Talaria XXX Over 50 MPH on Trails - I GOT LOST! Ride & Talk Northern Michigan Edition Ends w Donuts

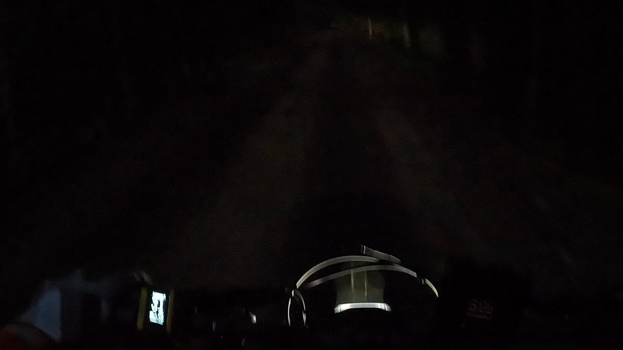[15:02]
must have put the battery in backwards i know that battery's charged i put that sucker in there i don't know why that light will not turn on so i'm dealing with the talaria factory headlight thank you
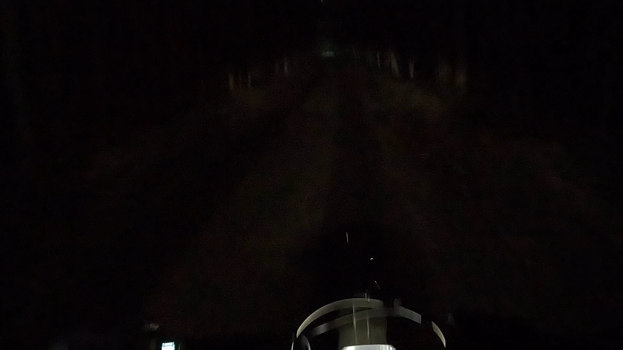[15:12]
talaria for stuffing us with this out in the middle of this where are we guys i need to hit a main road where is the main road i feel that was the main road i was on but this is a cut this is this